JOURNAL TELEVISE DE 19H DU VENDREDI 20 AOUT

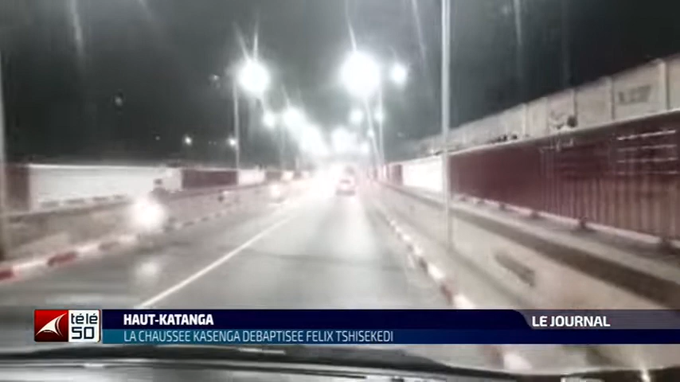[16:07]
jonchée des séparateurs et éclairage public à lampes à d'air solaire.